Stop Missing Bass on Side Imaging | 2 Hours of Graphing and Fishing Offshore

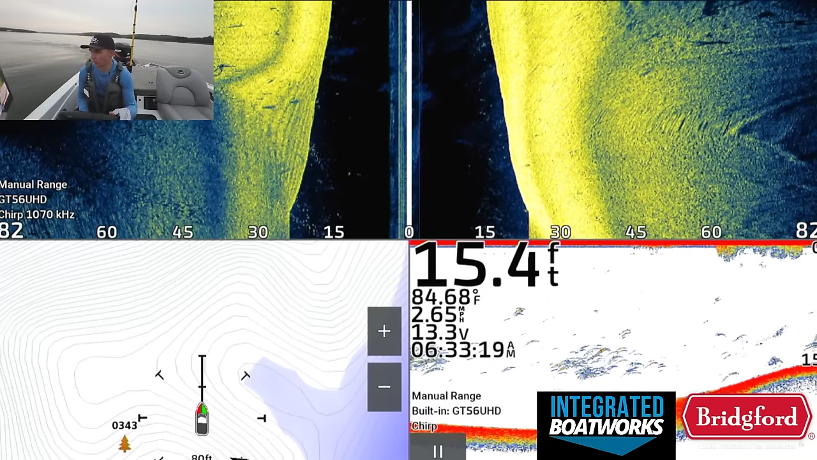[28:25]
On screen: depth 15.4 ft, water 84.68°F, speed 2.65 mph
There's so many bass and so many just like stuff.
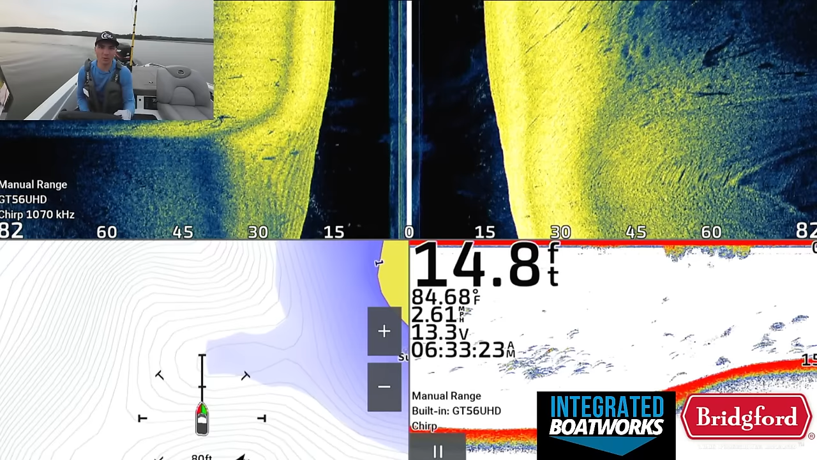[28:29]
On screen: depth 14.8 ft, water 84.68°F, speed 2.61 mph
So I stop and fish way more on beaver than other places, because honestly, there's a lot of fish. There's a lot of numbers of fish too. And they're all bass. There's a lot of bass. There are some places with just a lot of striper.
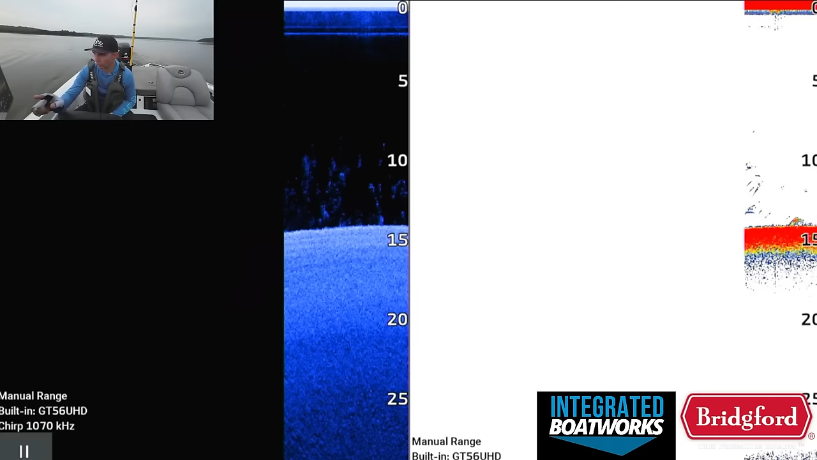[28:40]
That's true too. But usually I can differentiate those pretty well on my fish finder.
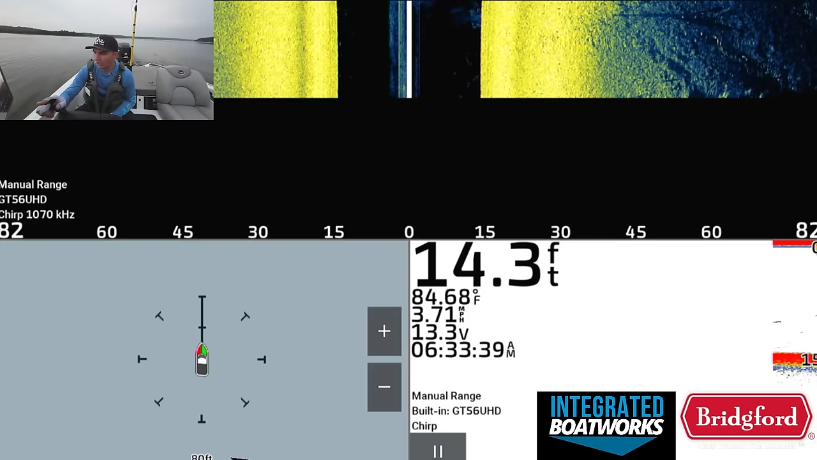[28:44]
On screen: depth 14.3 ft, water 84.68°F, speed 3.71 mph
So I'm not super worried about that.
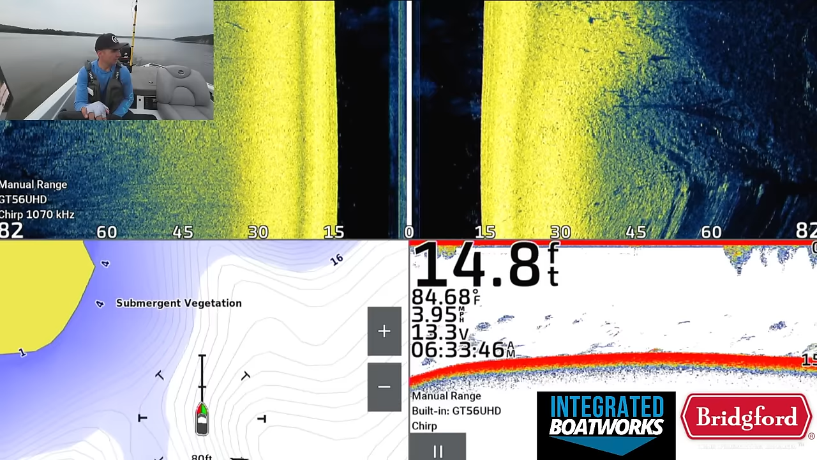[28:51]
On screen: depth 14.8 ft, water 84.68°F, speed 3.95 mph
But when I'm out here and it's just a nightmare of white bass and shad everywhere and everything under the sun, I'm a lot pickier about what I'm gonna do. I'm gonna graph this real quick, then we're gonna see if we see anything, and if not, we're out. There's a bunch of birds up on the bank up here, but I'm not seeing any shad or anything kicking up in the grass,
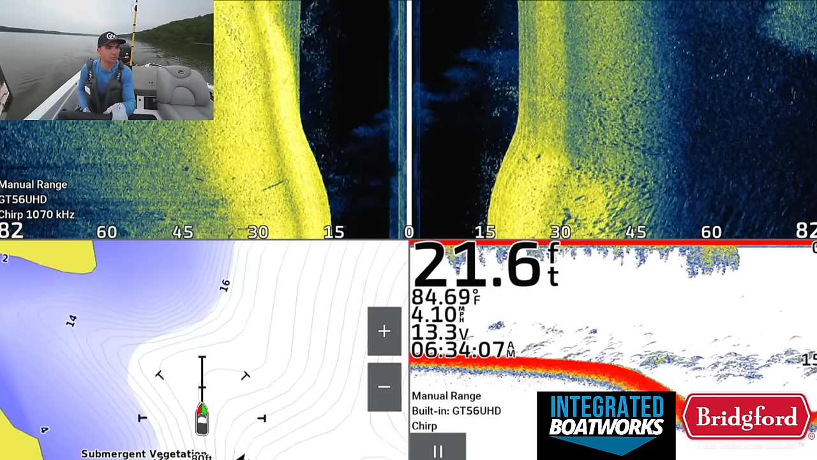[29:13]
On screen: depth 21.6 ft, water 84.69°F, speed 4.10 mph
but there's like four or five birds down this stretch of grass, which is interesting. I'm not seeing any activity or like fish busting or shad busting,
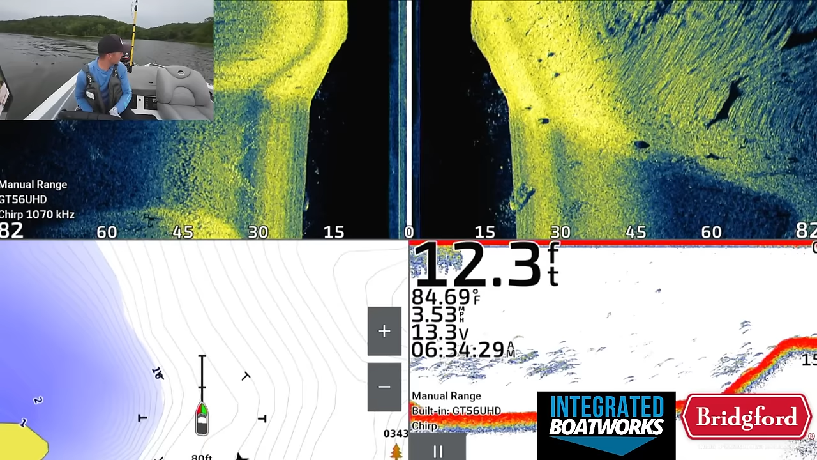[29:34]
On screen: depth 12.3 ft, water 84.69°F, speed 3.53 mph
stretch that of grass that could hold a bunch of fish. Holding out hope, but
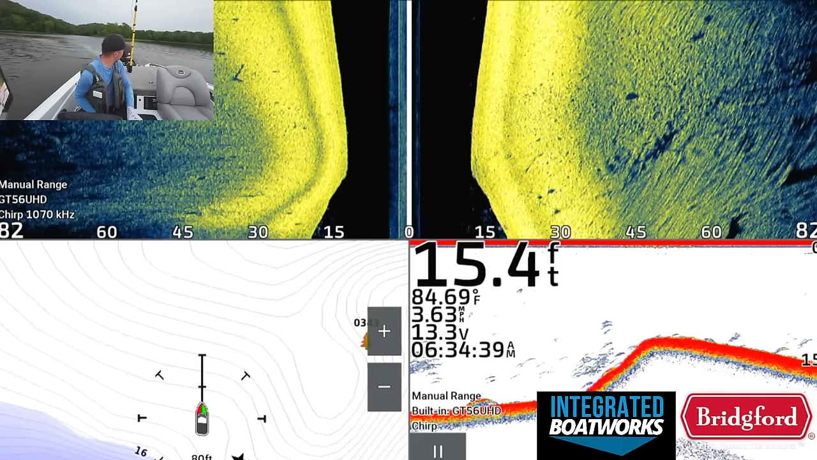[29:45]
On screen: depth 15.4 ft, water 84.69°F, speed 3.63 mph
stretch looks okay right there, but not worth it. Okay, so there's a couple fish down here. A little bit less activity over here, which is kind of nice.
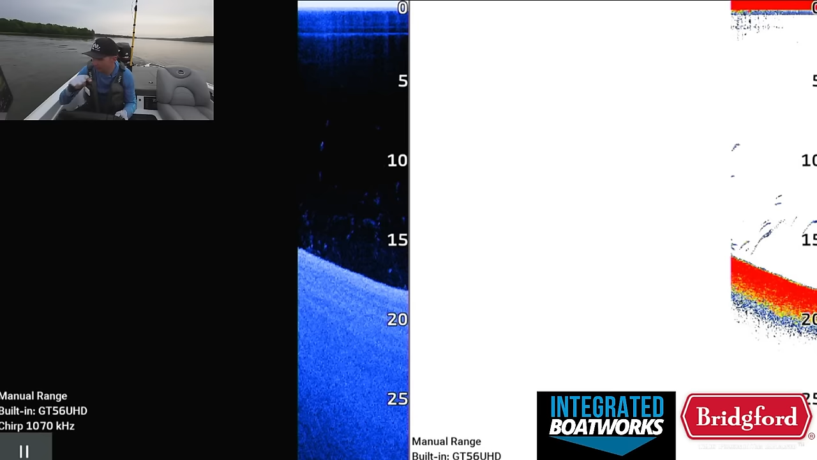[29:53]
There's a couple of fish. A lot of fish.
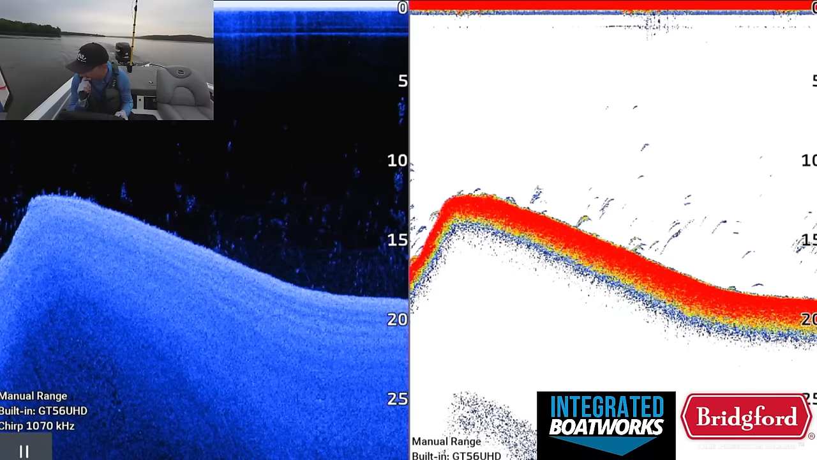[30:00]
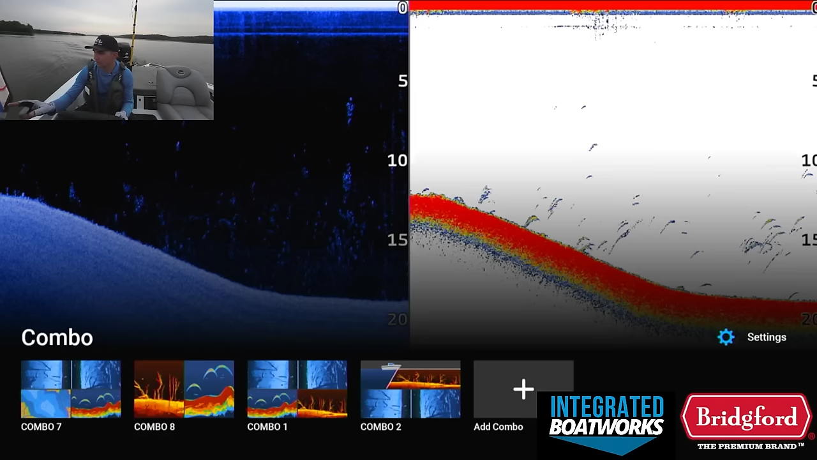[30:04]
They're not set up exactly how I want them to be. And this might be a thing too, where like when I'm going through these areas, they may just not be set up right this time of day.